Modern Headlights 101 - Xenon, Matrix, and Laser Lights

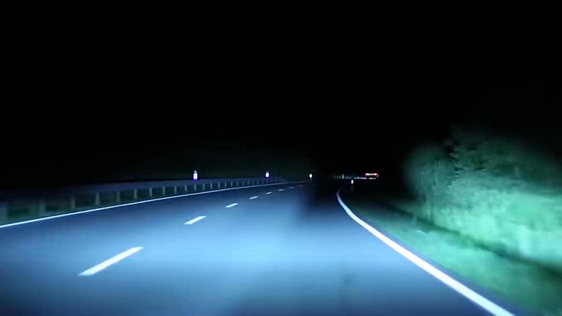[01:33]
the core purpose is still the same – a set of lights so smart that you never have to dip or dim your high beams, because the car knows when and where to do it. A camera mounted in the car analyses the road ahead and looks for cars, people, and even road signs.
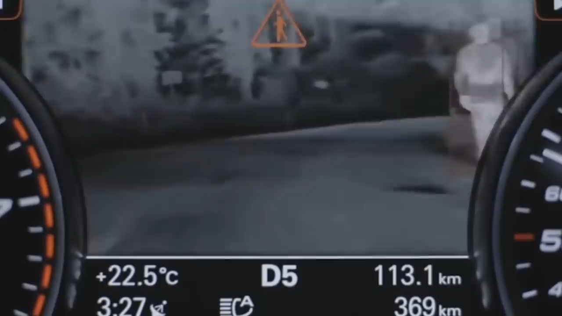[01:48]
Once it identifies that there's something there, it sends a signal to the lights, which in the case of the Audi A8, are a series of 32 LEDs.